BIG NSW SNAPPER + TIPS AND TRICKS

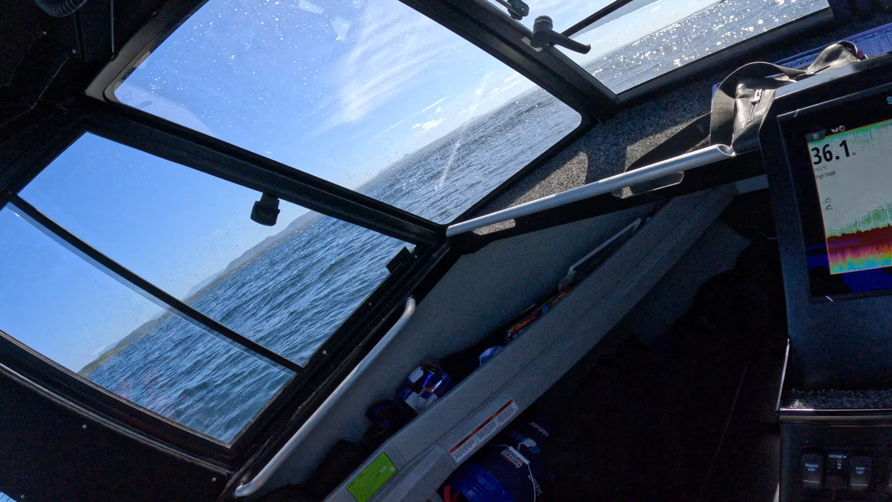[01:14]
And if you see your sounder looking like that, you want to stay